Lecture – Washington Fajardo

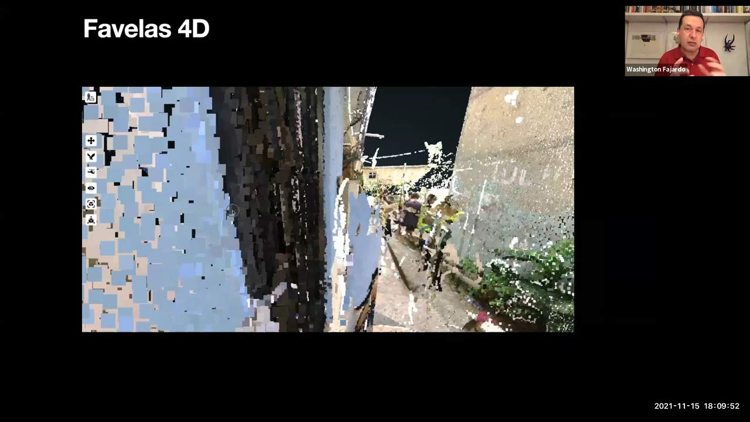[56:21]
we have been using LiDAR scanning in a way to build a digital twin for favelas.
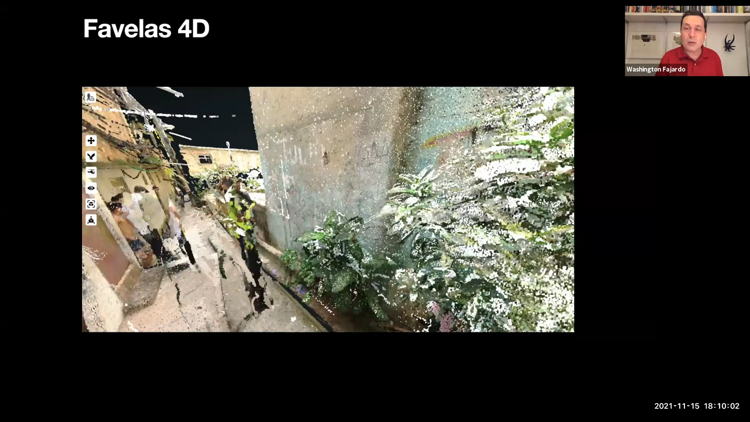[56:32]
And by doing that, we are aiming to create a computational solution to make possible to read, to create a morphometrics for these favelas. It's something that it's really excited, something that we have been working since the beginning of the year.